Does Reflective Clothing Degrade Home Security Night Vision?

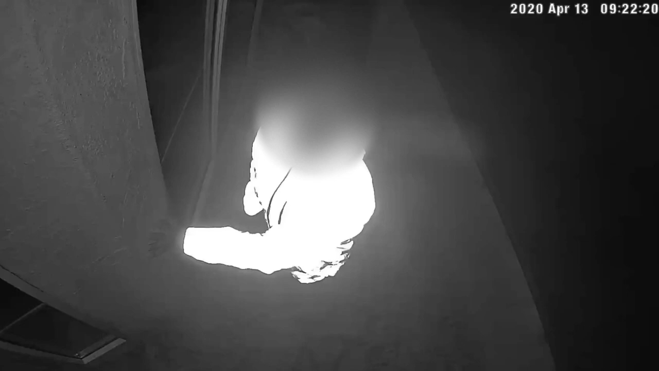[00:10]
I noticed that my reflective running jacket was making it difficult to see my own face. For this video, I'm testing the effect of reflective clothing on night motion and facial detection with a rechargeable battery-powered EufyCam 2C home security camera.
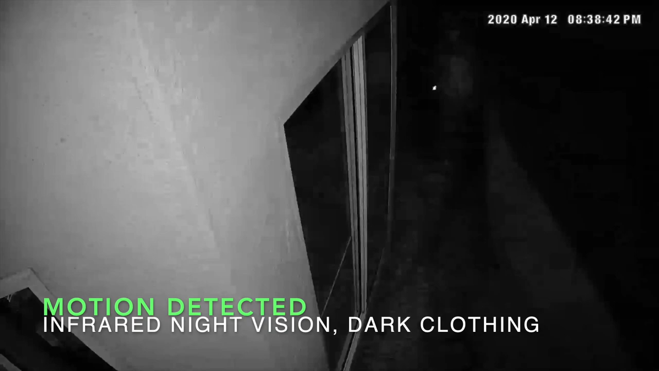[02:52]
so I'm wearing a hat, sunglasses, glasses, and face mask in this clip.
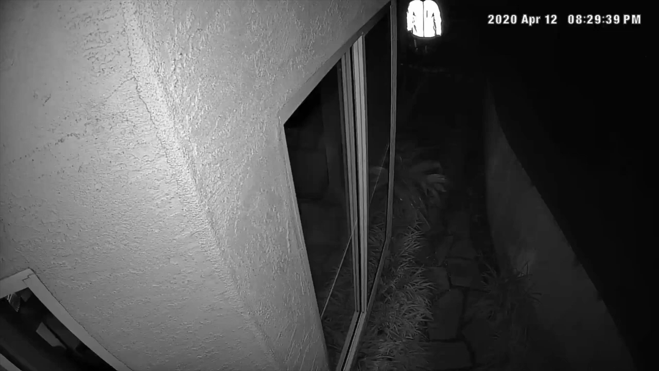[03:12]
Motion detection fails with infrared night vision and my reflective jacket. That's not good. The jacket's shape and form are completely obliterated in light.
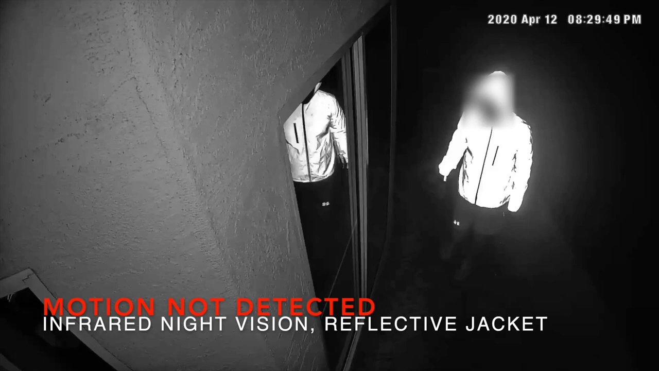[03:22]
Details from my face are hard to make out as well. We need to look into this more.
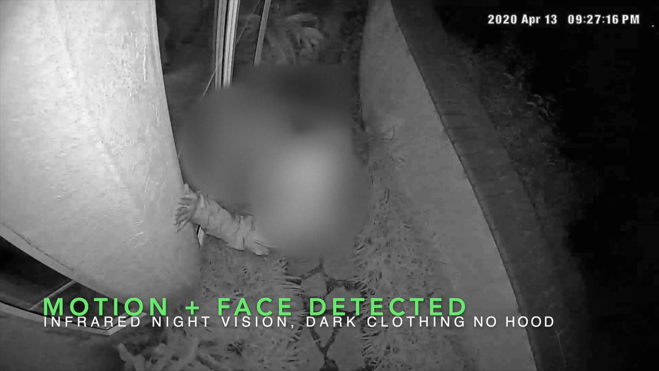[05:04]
If the AI detected a face, the thumbnail is displayed alongside the clip info in the Eufy app's events section.
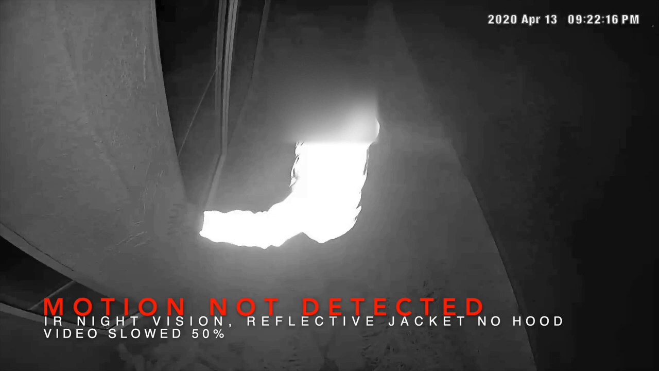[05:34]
In all three night vision modes, the AI missed me when I wore the reflective jacket and its hood down.
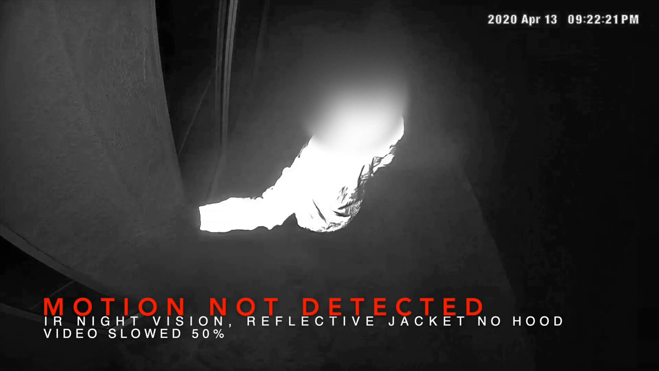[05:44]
It also missed me when I wore the reflective jacket and night vision was off. off.